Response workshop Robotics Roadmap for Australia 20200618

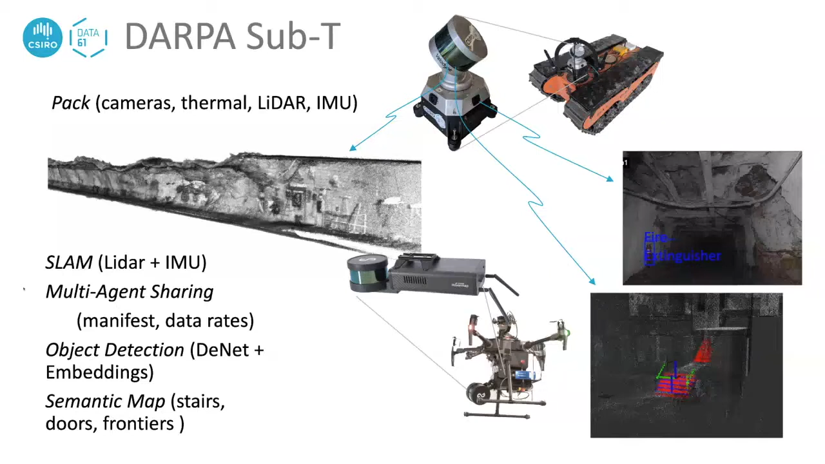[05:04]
so in the last challenge we sent down one of BIA5's robots you can see there the orange robot carrying a drone from another local company Emerson equipped with CSIRO data 61 technology
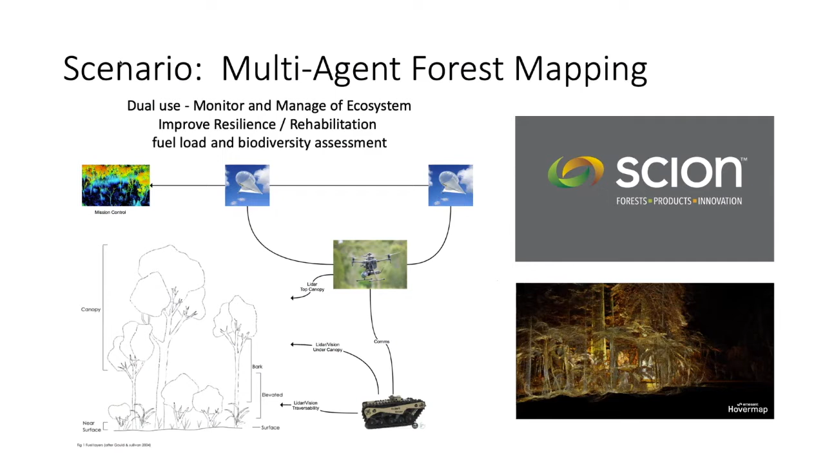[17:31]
canopy a forest and so we have a robot on the ground a drone we have uh infrastructure and we have a mission control system and what we're looking at here is this technology has multiple dual use so it can monitor and manage the ecosystem by improving the resilience in their rehabilitation looking at fuel load and biodiversity assessment of the forest and this is
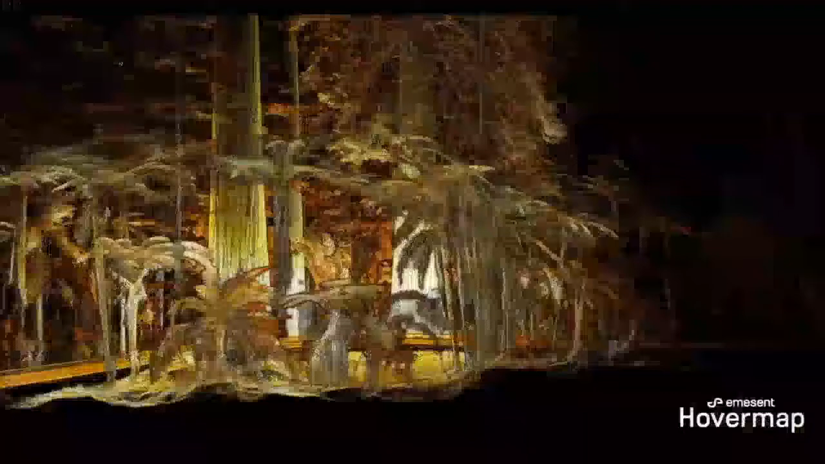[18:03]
so you can see that this is going to give you sufficient information to understand both the